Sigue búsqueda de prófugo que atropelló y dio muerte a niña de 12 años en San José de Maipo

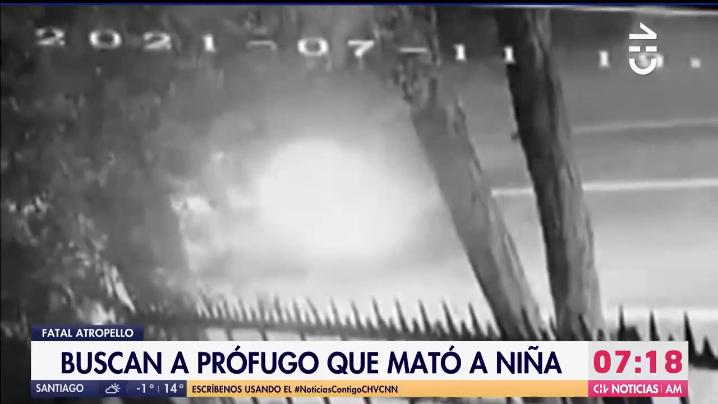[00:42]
Una adulta que iba en compañía de un menor de 14 y de esta niña de 12 años quien recibió de lleno el impacto de este automóvil y falleció cuando venía de vuelta a su casa luego de comprar unas bebidas.